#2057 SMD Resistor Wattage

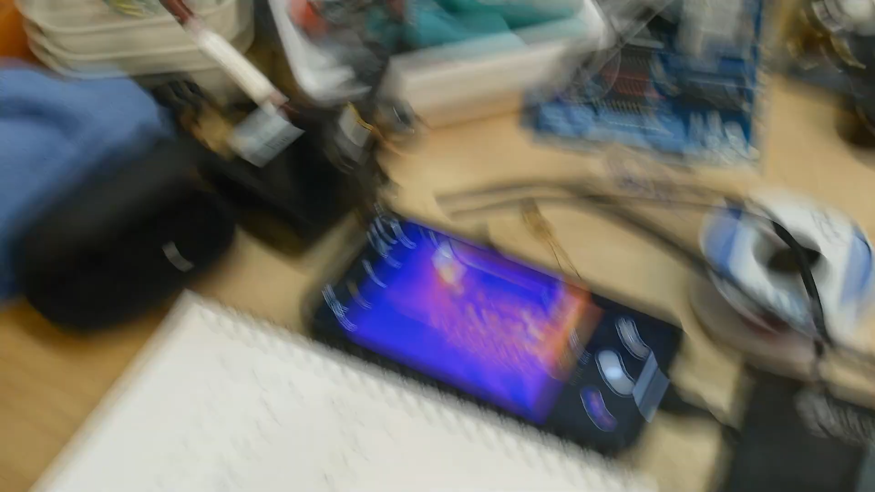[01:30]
The thermal camera is in this fixture that looks down on the part,